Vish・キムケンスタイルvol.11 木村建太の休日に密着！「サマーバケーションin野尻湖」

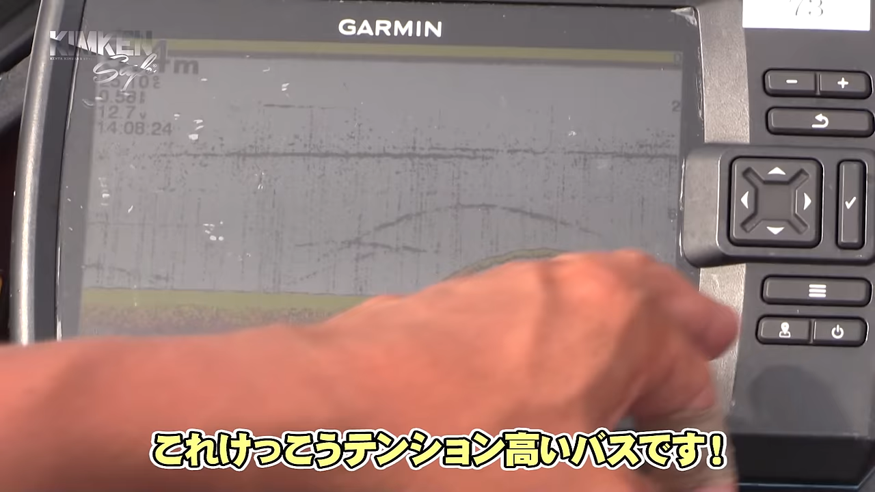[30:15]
これギャンってなってるやつねこれ結構テンション高いバスですたぶんね、ここのやつみっけたら食うみたいな感じなんでとりあえず無理なく口に入るコンパクトなパルステールと
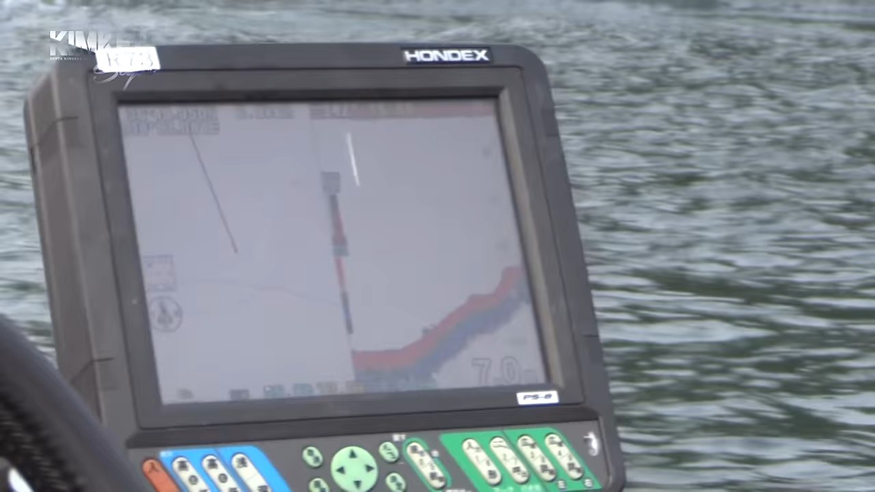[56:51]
これこれにコリコリへとったんす
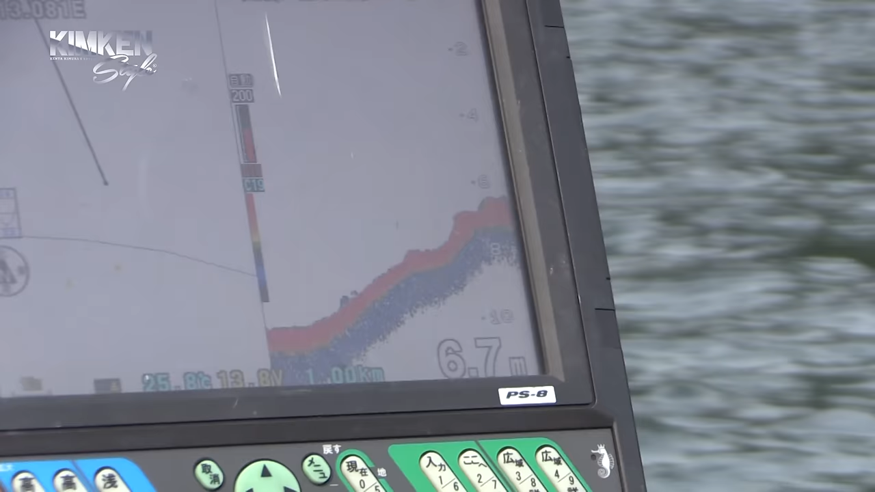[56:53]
On screen: depth 6.7 m
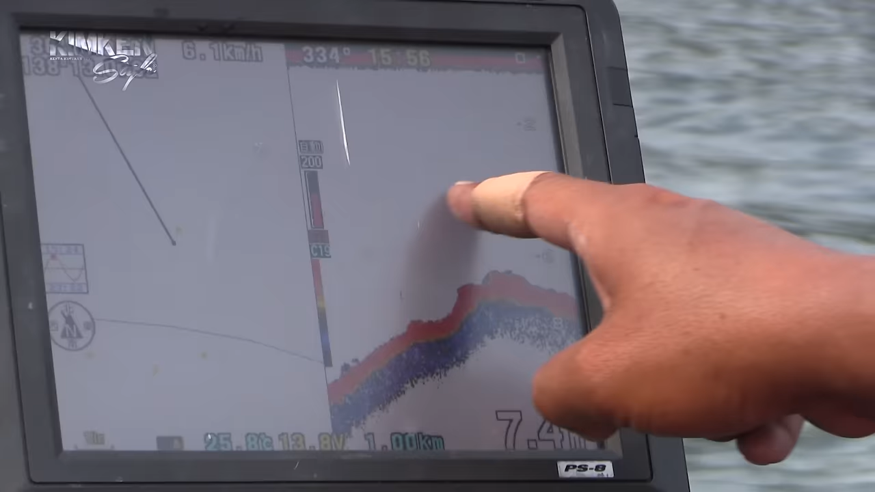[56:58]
こっちにバーン入れてこの辺で結構降ってるこの辺からここでブルーンって
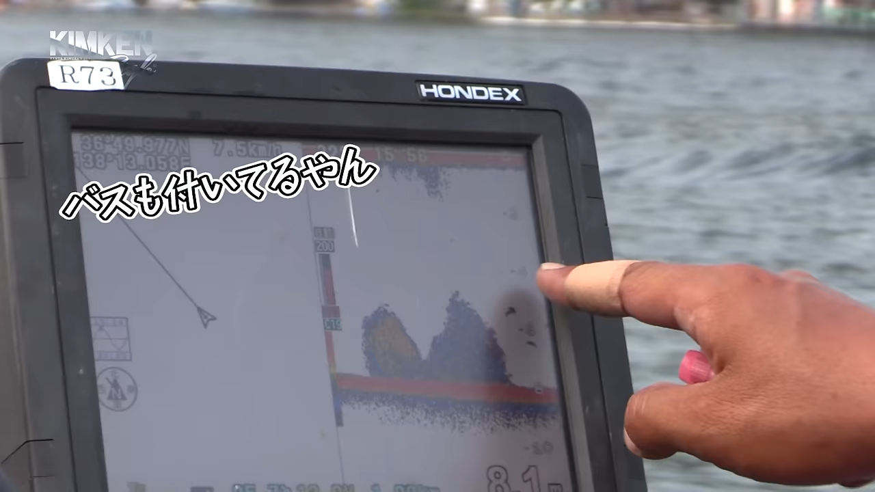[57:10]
もうバスもついてるやんめっちゃいるやんもう一流し下になってくるめっちゃいるやん